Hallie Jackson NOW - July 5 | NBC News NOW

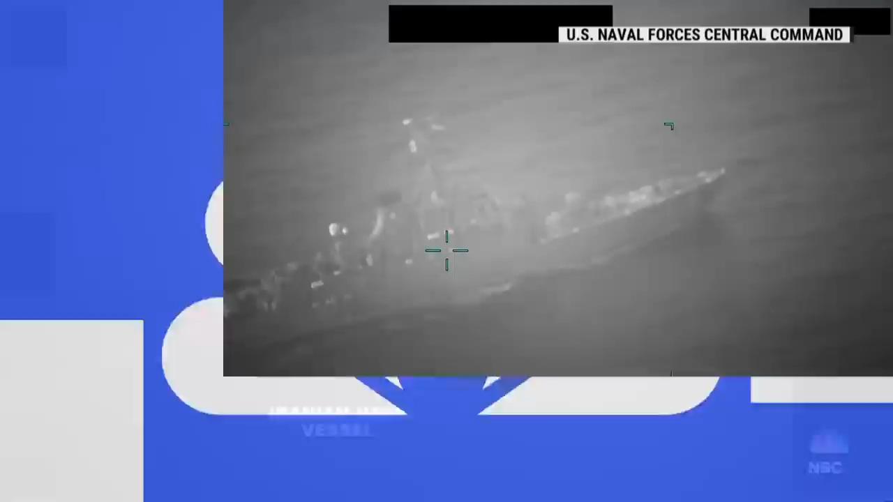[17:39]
We're going to pull it up full for you here. You can see what appears to be one of the oil tankers getting shot at by the Iranians before U.S. ships came in and basically, like, flexed, right, to convince the Iranian ship to leave.